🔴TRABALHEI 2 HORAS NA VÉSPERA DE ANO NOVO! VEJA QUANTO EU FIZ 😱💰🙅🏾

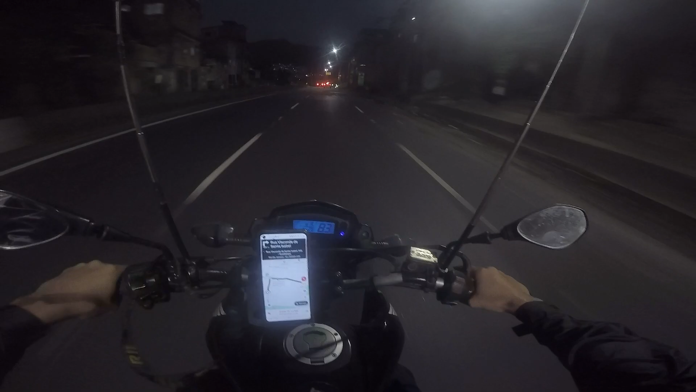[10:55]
Tô chegando aí na altura de Vila Isabel E vamos lá rapidinho finalizar a entrega da Uber Flash, né? Aquele speak 39 pratas E na sequência finalizar o da 9 e 9 de 25 reais Aí,
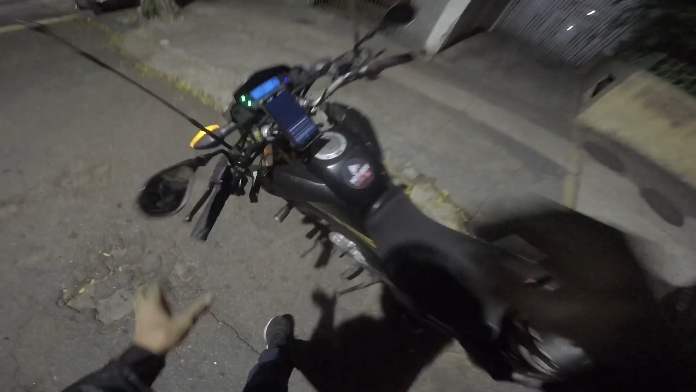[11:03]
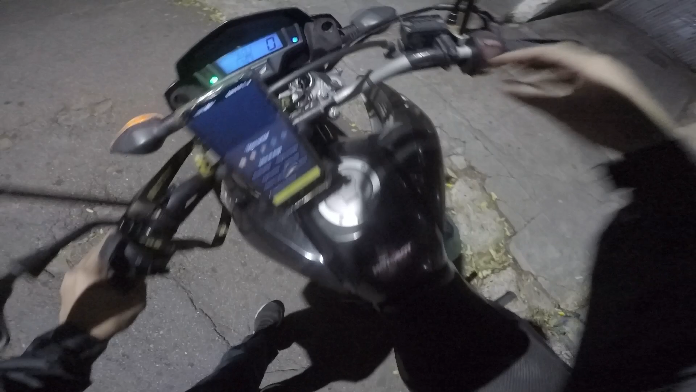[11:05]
meus amigos, já tô finalizando a da 9 e 9 Entreguei do Flash lá rapidinho Mil a zero, o cliente já tava me esperando Finalizei o da 9 e 9 também O cliente já tava me esperando Pagulho, porra Deus abençoando Legal Corre Rapaziada,
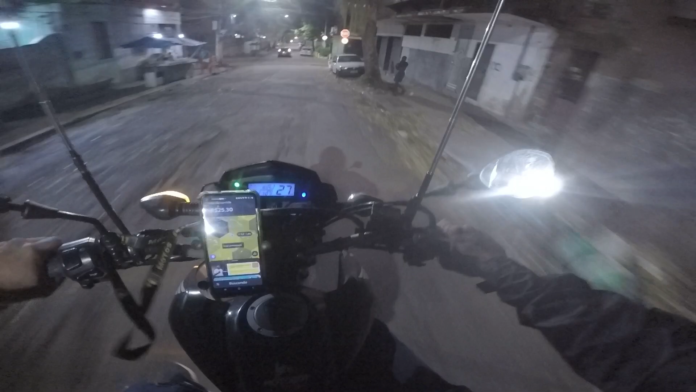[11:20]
na sequência Já tava com a corrida engatilhada aí, ó Lá pra Iaúma Estrada de Marbebiano 14KM, 18 reais Na Uber Pega a visão,
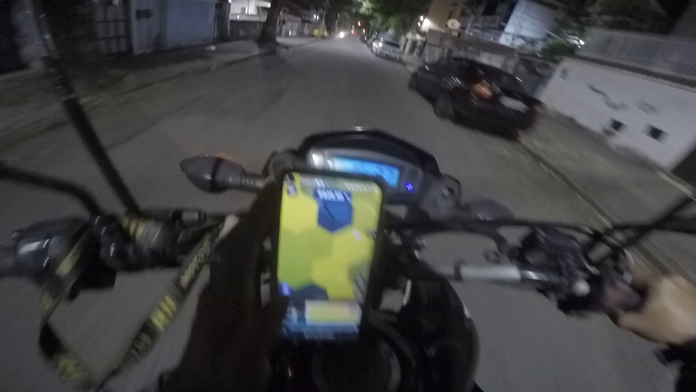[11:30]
meus amigos Vou tentar tá mostrando aí pra vocês Tenta tá mantendo a transparência Mesmo aqui a gente tá fazendo uma edição por cima A gente tenta tá relatando os fatos do jeito que ocorreu, né, mano? No corre Pega a visão aí, ó E, mano, eu vou cancelar essa corrida aí De Iaúma Porque eu quero esperar algo melhor Uma corrida melhor, né, rapaziada? A gente tá focado, né? Pegar uma corrida pra Zona Norte Ali uma caixinha e centro E, mano, não demorou muito, né?
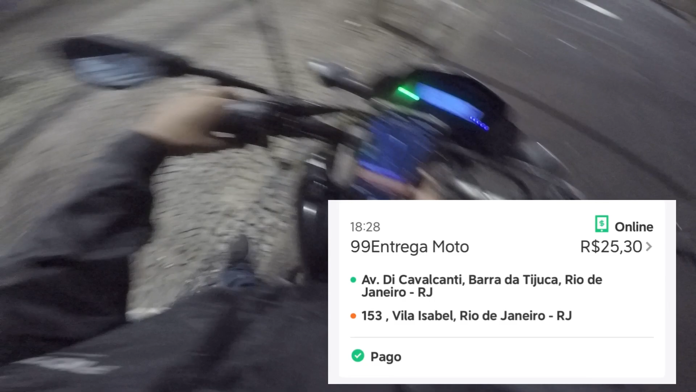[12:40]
peguei essa daí No Meia Eu tava ali já perto Já da Do Maracanã Na altura ali do Maracanã
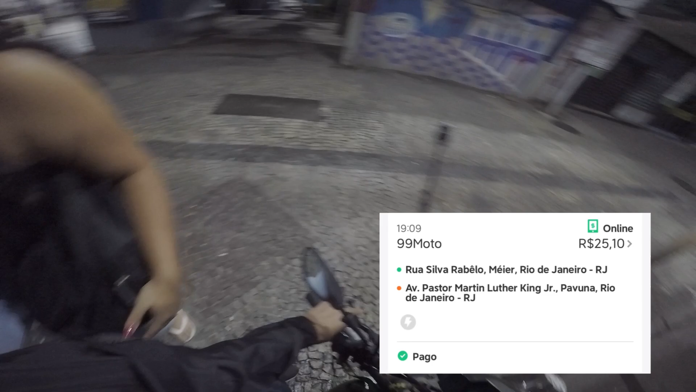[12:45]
Meia Tijuca Naquela Naquela Redondeza ali E peguei essa daí Pra Martin Luther King Tava pagando aí 4KM de distância Pra buscar Mais 14
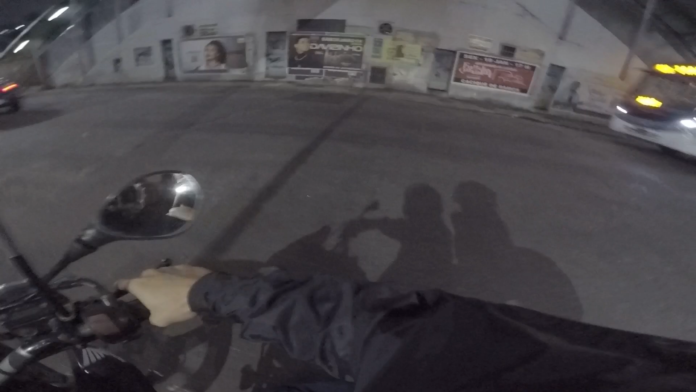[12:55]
Total de 18KM Por 25 reais Uma corrida Que me jogava Perto de casa Aí já é eu Deixando o passageiro Ali na entrada Da estrada de Botafogo Na Martin
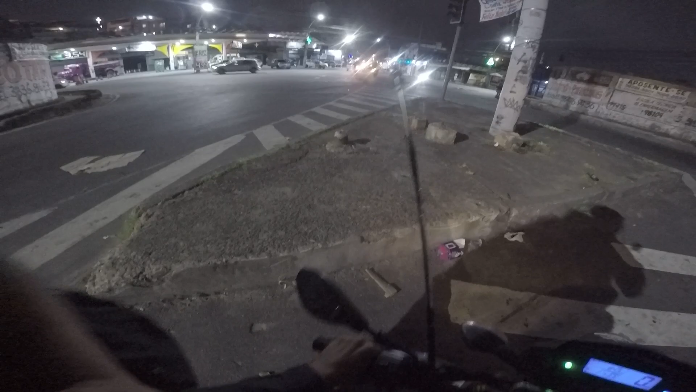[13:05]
Luther King Pra quem tá ligado Eu moro aí No bairro vizinho Daí pra minha casa É papo de 3 a